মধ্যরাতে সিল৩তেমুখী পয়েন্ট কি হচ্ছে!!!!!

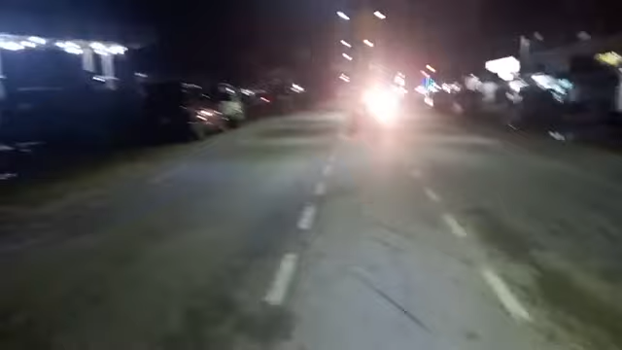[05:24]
তো দর্শক আমরা আপনারা দেখানোর চেষ্টা করলাম যে এই যে এত পরিমাণ গাড়ি গ্যাস পাম্পগুলাতে আছে।